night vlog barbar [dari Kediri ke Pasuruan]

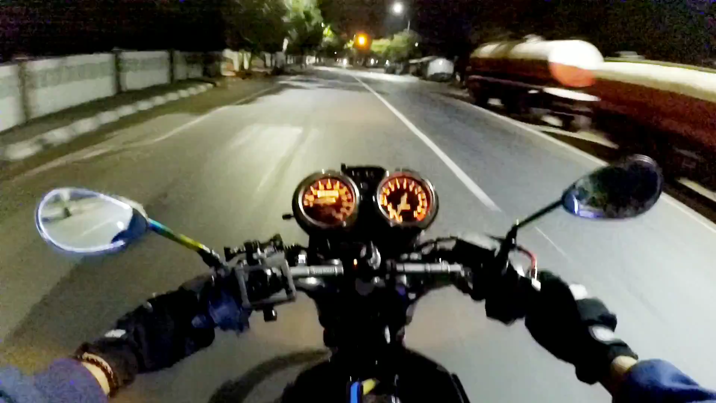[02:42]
Saiki posisi aku nek Jombang lore cukir lur ya. Lore pabrik gula cukir. Ah, Jombange ngendi iki ya? Aku ora ngerti lur iki Jombang ngendi. Pokoknya aku wis memasuki kawasan Jombang Kota Beriman. Wadum rek. Saiki by the way pukul 2 ya. 2 malam. Wancles rek.
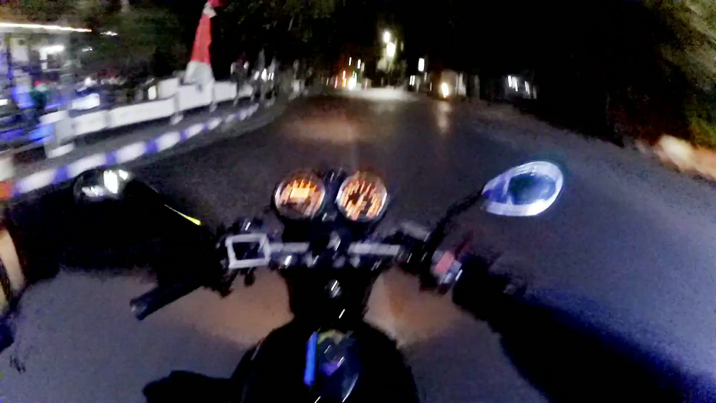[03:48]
Bede ini busway sekarang aku melintasi Kebun Rojo lagi ya.
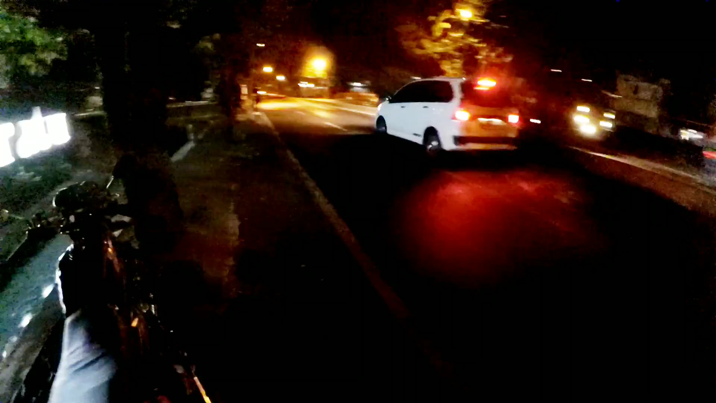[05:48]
Si saiki aku nek Taman Kebon Ratu Jombang ya.